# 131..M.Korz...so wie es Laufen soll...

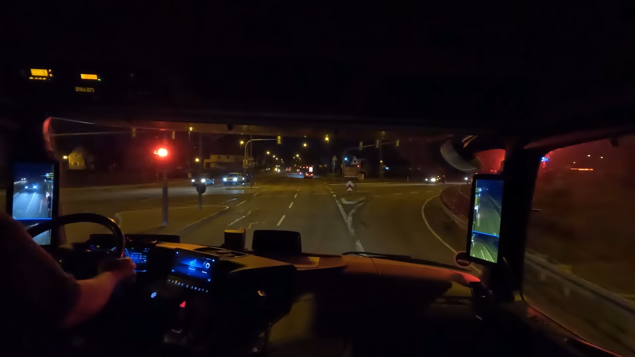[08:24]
Etwas verwirrend die Ampel eben. Ich dachte wirklich, für mich wäre hier noch grün. Aber ich weiß, ich sollte denken. Ja, das, ja. So, hier vorne bin ich auch schon gleich zu Hause.